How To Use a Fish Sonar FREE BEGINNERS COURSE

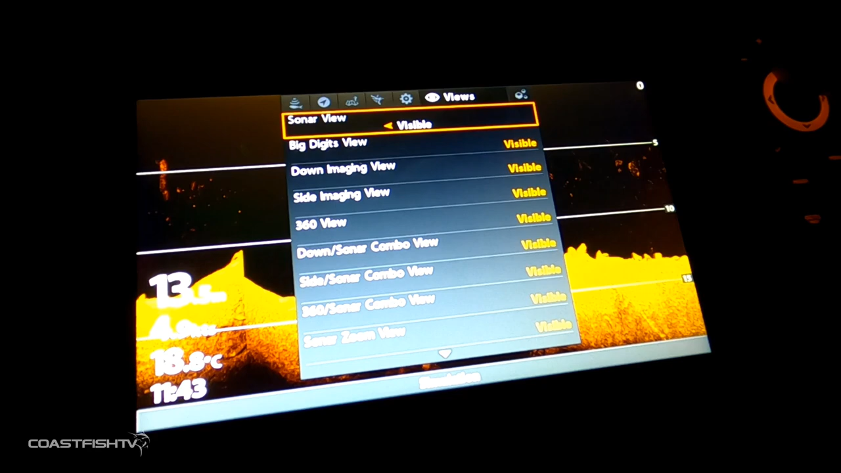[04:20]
to get to the one you're looking for in here we've got accessories so if you're
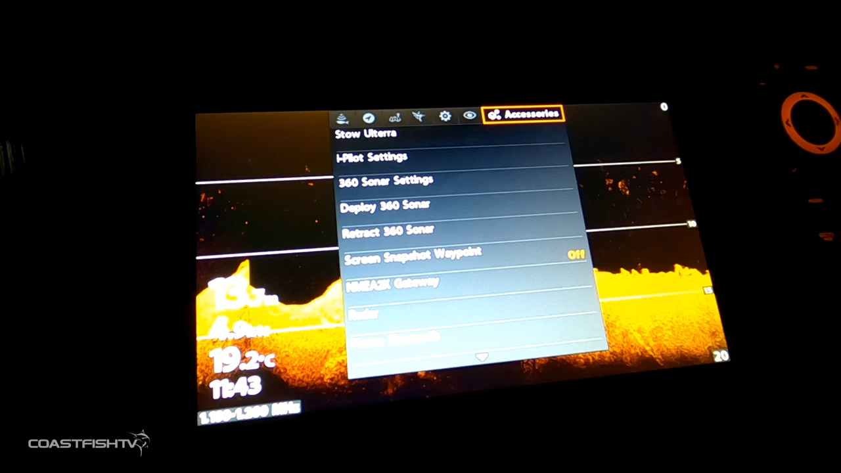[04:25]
setting up your phone through bluetooth as displayed down here that'll actually allow text messages to
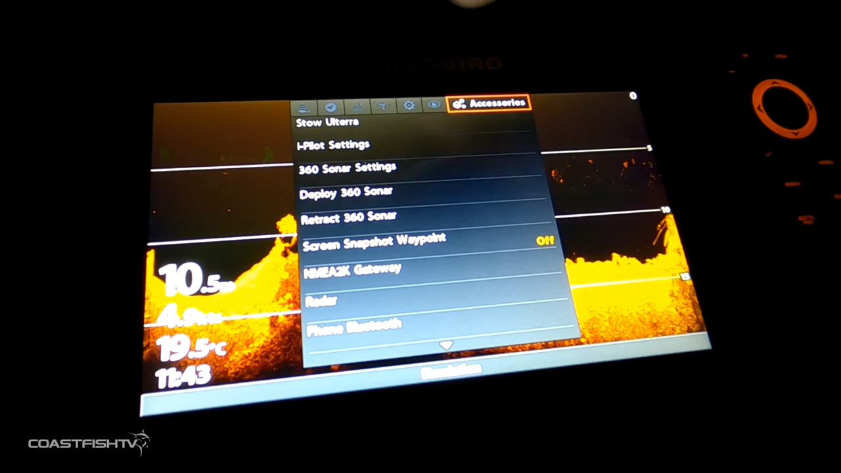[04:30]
On screen: depth 10.5 m, water 19.5°C
pop up on your screen so you don't have to pull your phone out or if you're setting up your ipilot settings this
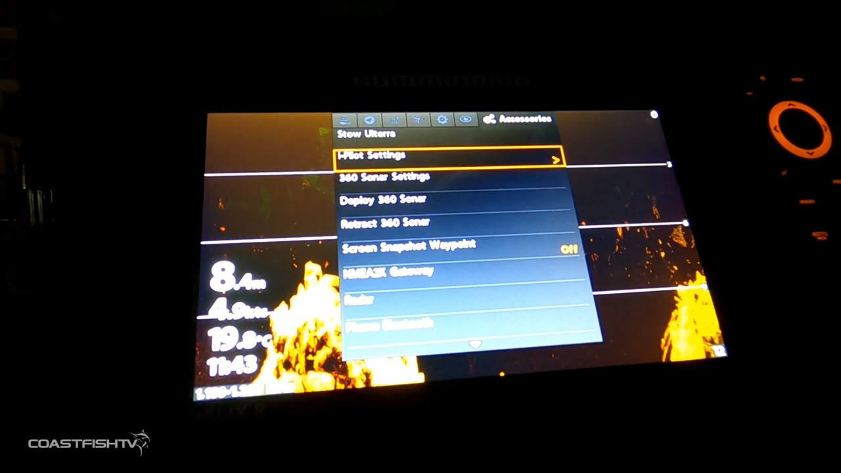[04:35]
On screen: depth 8.4 m, water 19.8°C
is where you're going to come and find everything all right now we're going to take you through the settings that's used on all
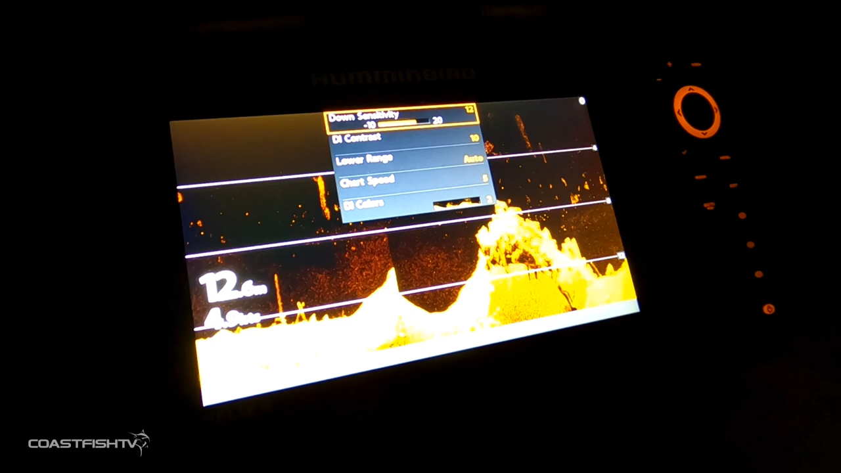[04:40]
of the sonar this is the sort of place that you can come and play with getting a better image on
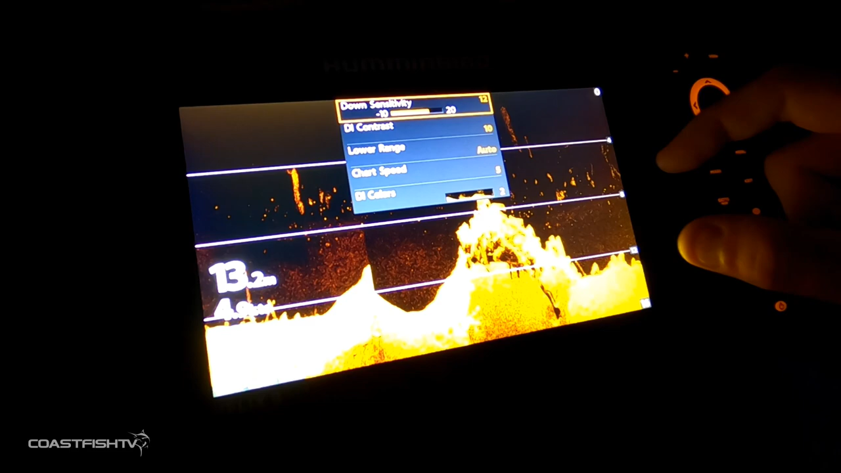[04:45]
On screen: depth 13.2 m
your unit for the environment that you're fishing in so if you're finding that the unit's not bringing up quite enough
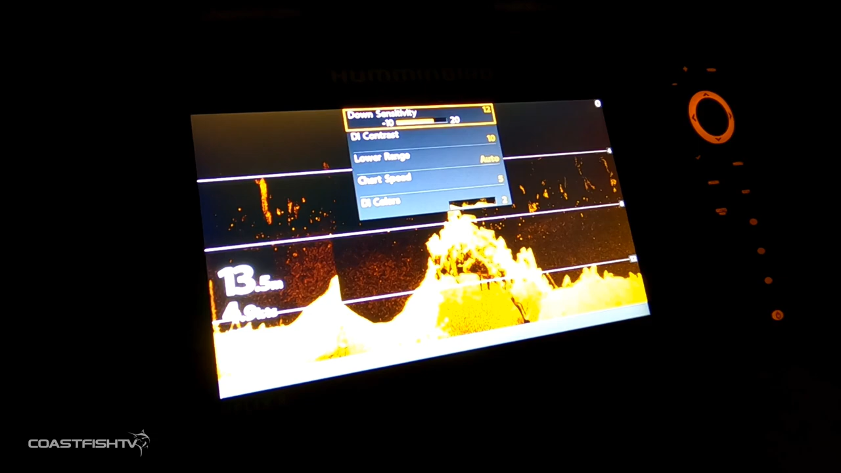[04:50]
detail or you feel like there should be more you can play with these here these are the down sensitivity and the down imaging contrast you can see with the sensitivity when i bring it up there's a lot
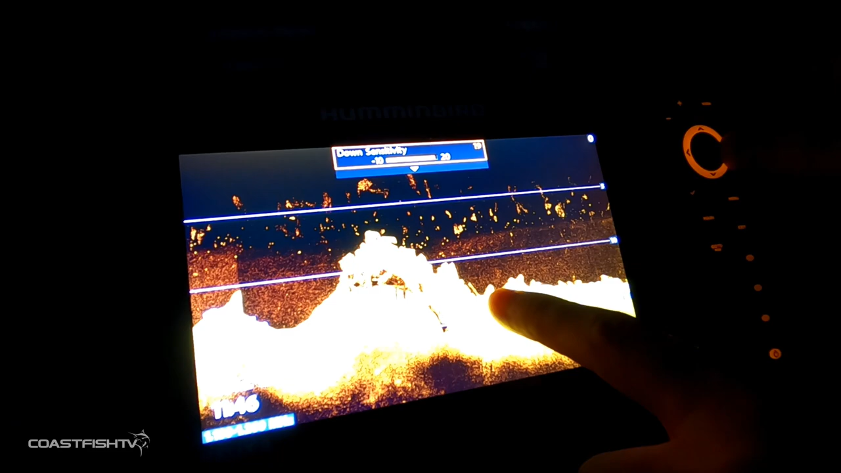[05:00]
of clutter down here in the water column i don't like too much i do like a little bit i'd bring that down to about 12 so you can see here we're relatively clear but we're still picking plenty
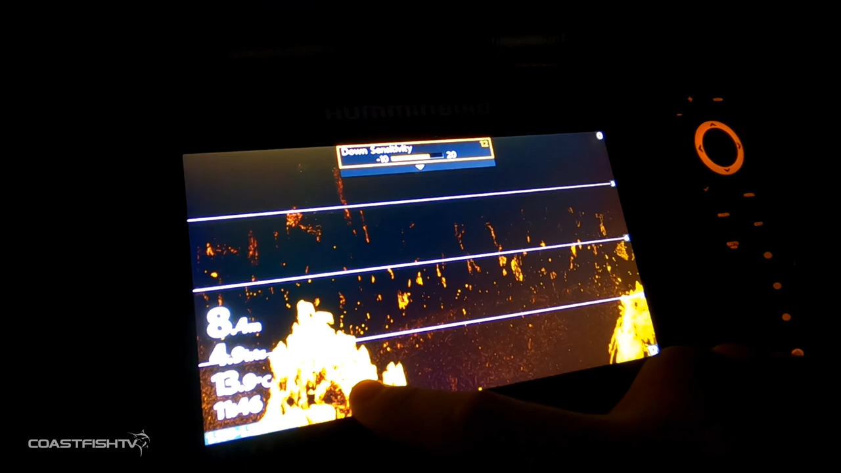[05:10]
of bottom structure and plenty of bait fish and fish that are hanging up the top here if we go back into it you've got your contrast now what this is is actually
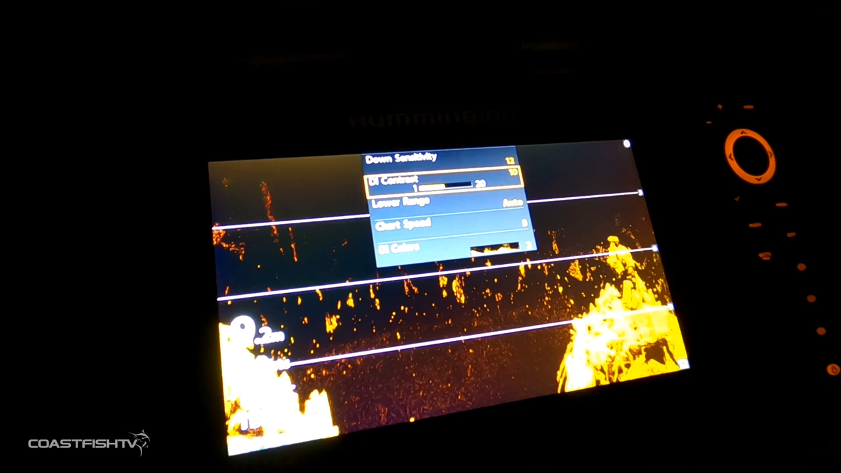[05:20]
how defined those colors are so if i bring that right up you'll see here
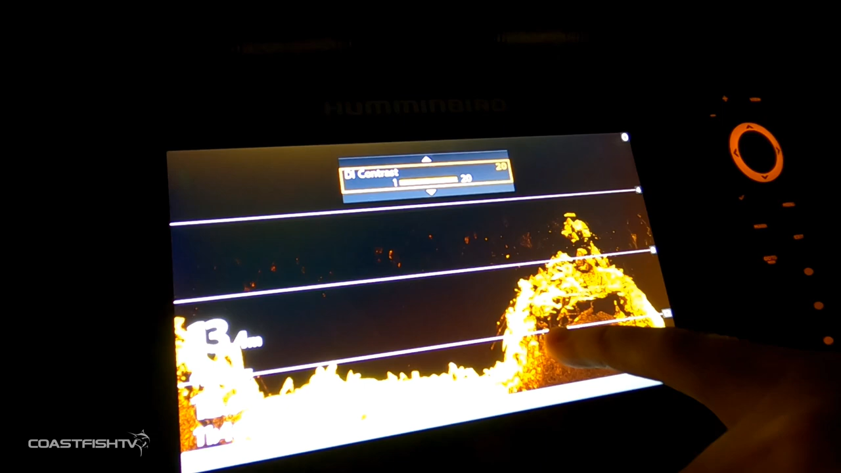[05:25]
how detailed that image is now but if i bring this right down
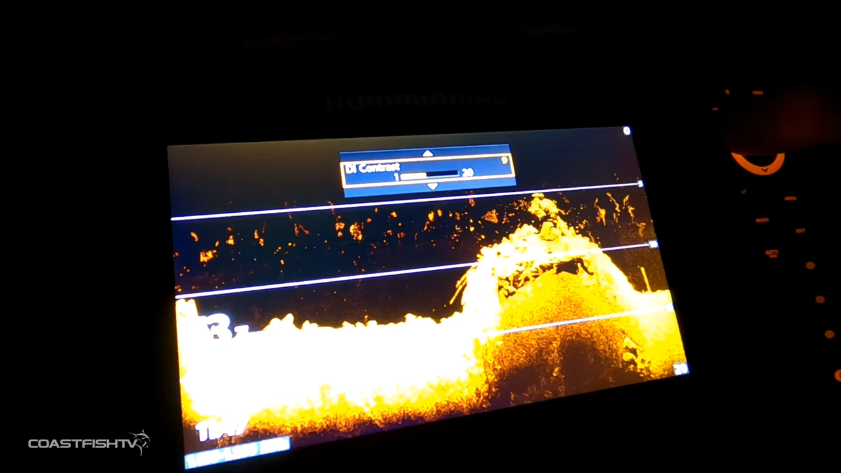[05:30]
to three you'll see it's blocked out a lot of that structure imaging so
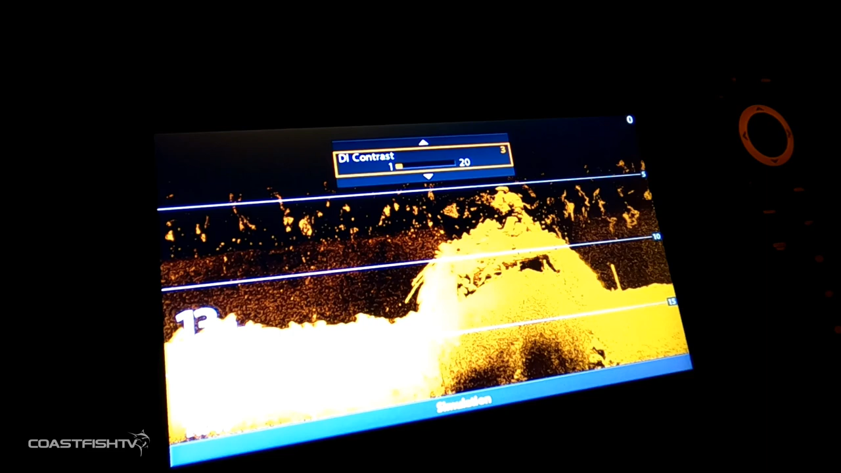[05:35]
if you're fishing structure and you really want to know what's down there turn your di contrast up and you'll bring out all of these fine details
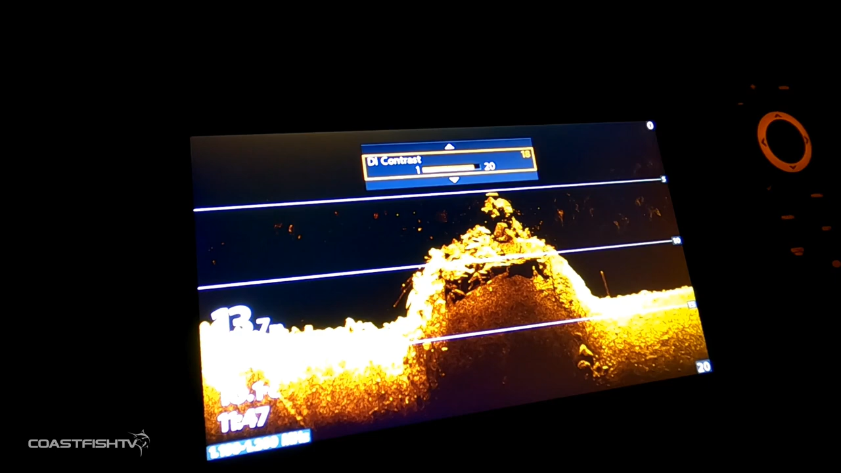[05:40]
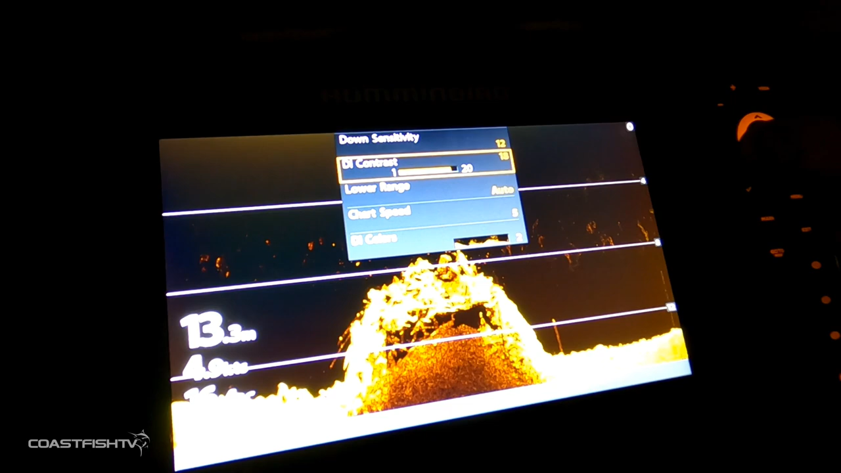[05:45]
we leave our range range is always on auto that allows if the bottom drops or
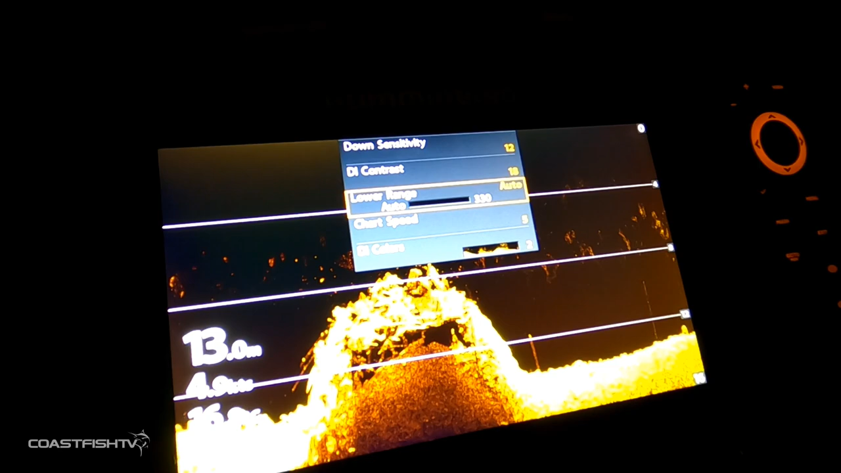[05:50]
rises it'll adjust with it your chart speed is usually pretty
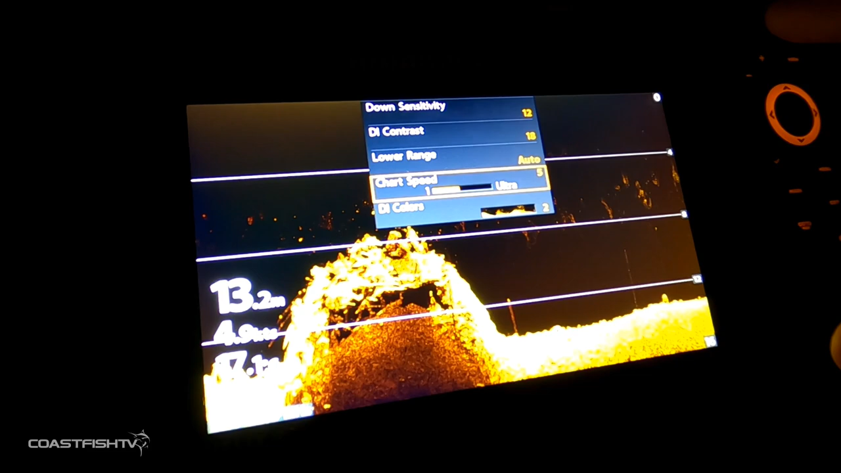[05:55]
good if you're just sitting there on the electric or drifting or even at a slow moving pace the chart speed straight out of the box is perfect
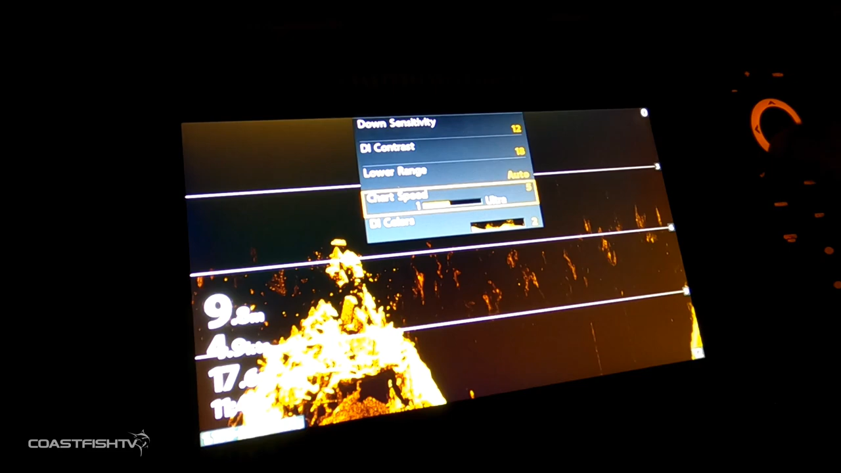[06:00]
the one we get asked about most frequently is how do i
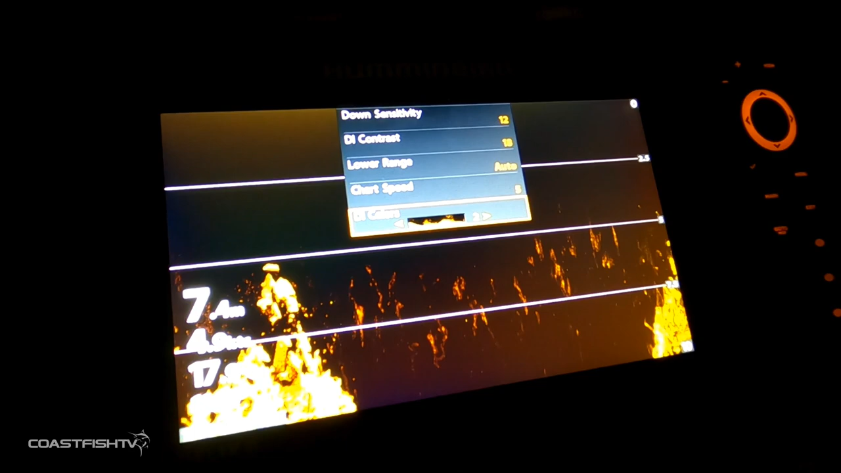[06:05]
change the colors on my screen it's straight down here in di colors and it's as simple
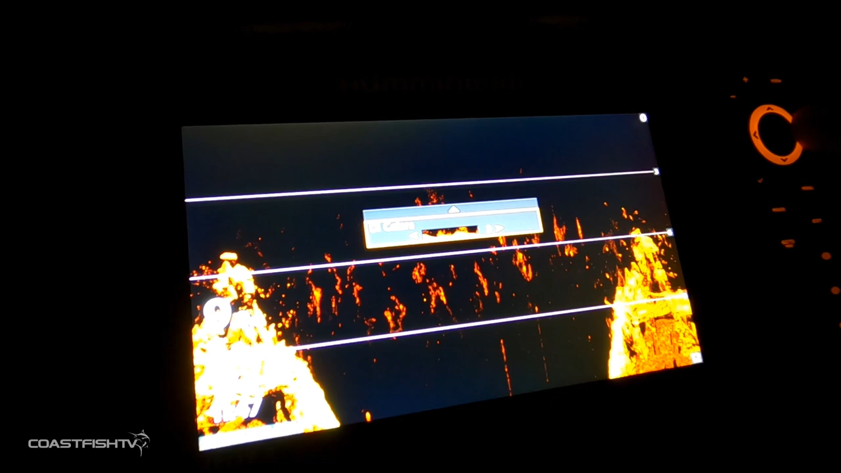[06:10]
as flicking through until you find a color that you like